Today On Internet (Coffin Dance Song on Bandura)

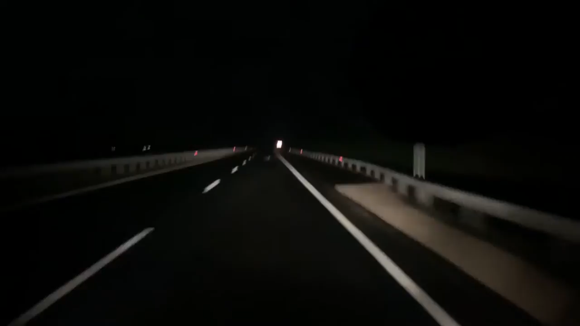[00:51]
This musical road in Hungary plays a melody when you pass over the small strips on the road at a certain speed.